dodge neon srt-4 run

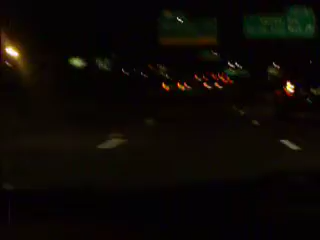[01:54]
There's a truck on this lane. No, right? Move, move, move, move. Ah.